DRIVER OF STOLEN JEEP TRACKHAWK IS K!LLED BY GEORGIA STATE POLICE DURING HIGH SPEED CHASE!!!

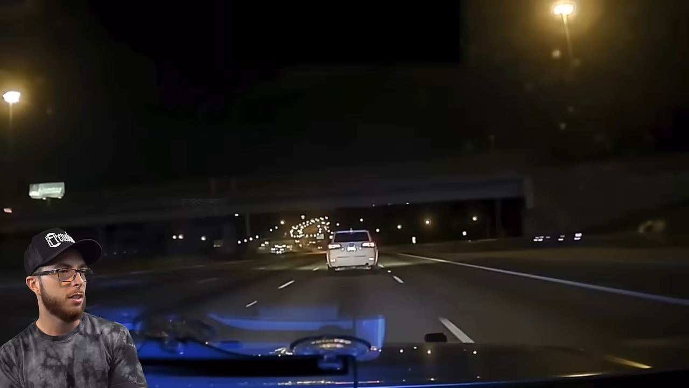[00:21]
Didn't really see why he, unless he was speeding. He's probably speeding. Why is he using his turn signal? What are you doing? This is a really polite high-speed chase.
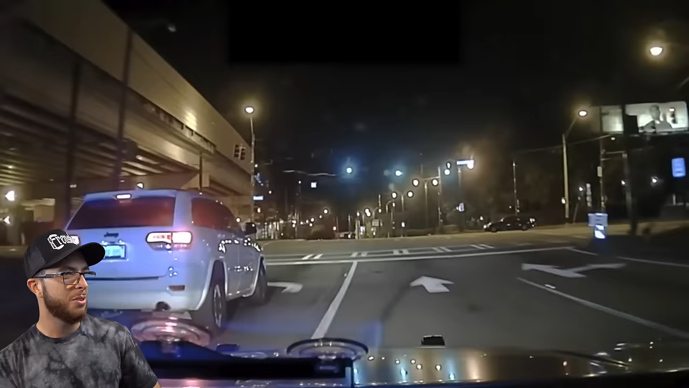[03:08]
It's like the most casual high speed. Bro's just not really trying to get away. Oh.
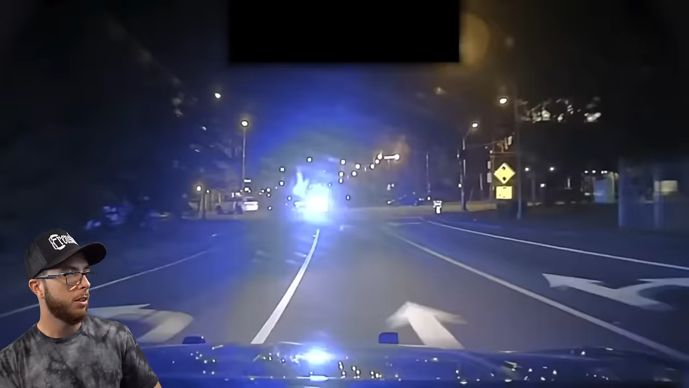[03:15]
Okay. Dude in the back seat was trying to get out too.